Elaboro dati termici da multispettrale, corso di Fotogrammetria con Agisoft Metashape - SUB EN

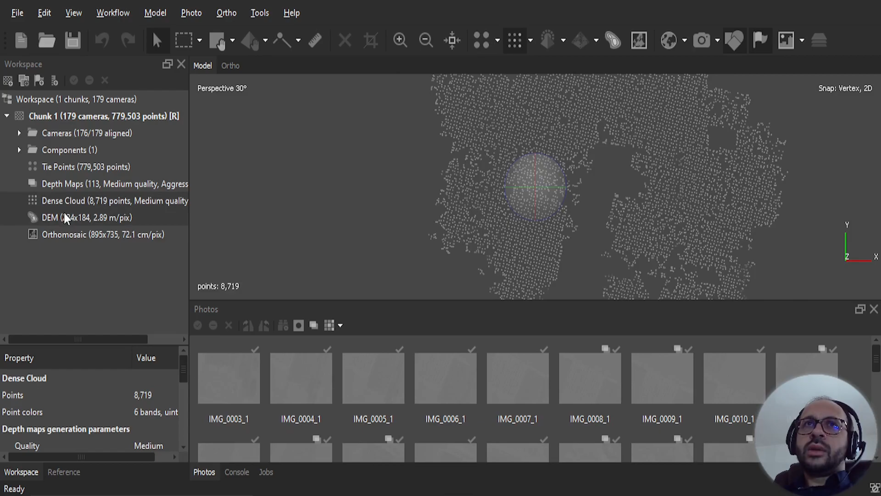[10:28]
questo è il dem infine questo l'orto mosaico l'orto mosaico è come vedete molto sbiadito e quindi posso utilizzare uno strumento che ci consente di far tornare colori naturali
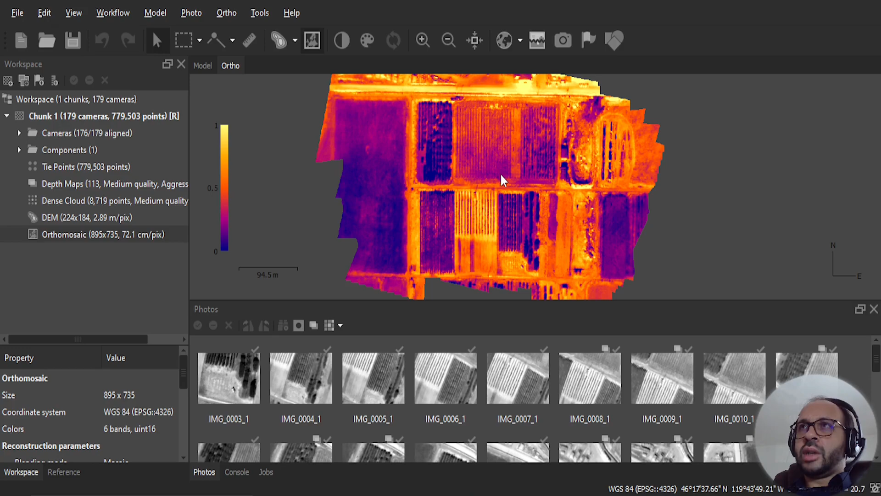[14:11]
più bassa corrispondente appunto a 16 gradi e 7 per completare faccio clic sul tasto ok e se voglio avere appunto una immagine anche riferita ad una mappa globale RGB posso cliccare
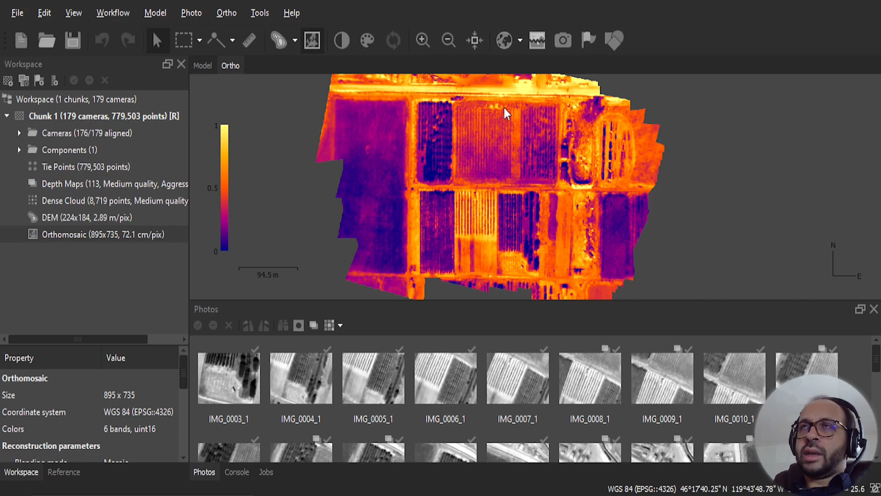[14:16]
qui in alto sull'icona di questo mondo e quindi potrete vedere anche la mappa la base map che quella diciamo la classica mappa disponibile online e potrete anche notare che le due mappe corrispondono perfettamente